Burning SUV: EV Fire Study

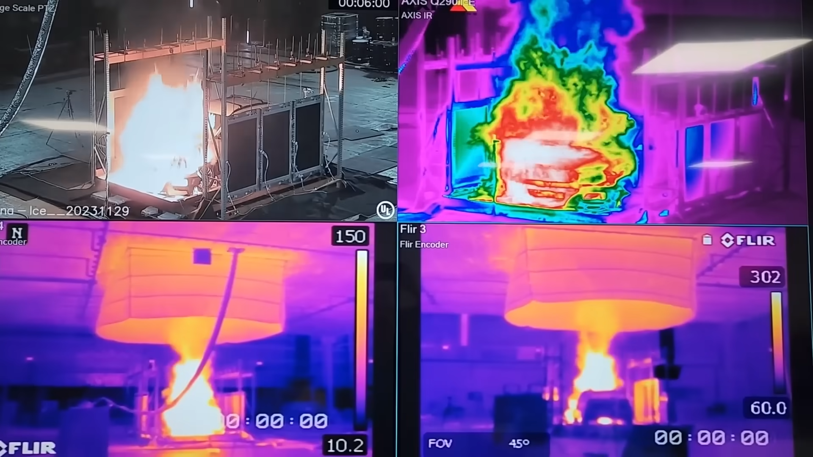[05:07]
It was pretty awesome. What shocked me was the amount of sooty smoke coming off this vehicle.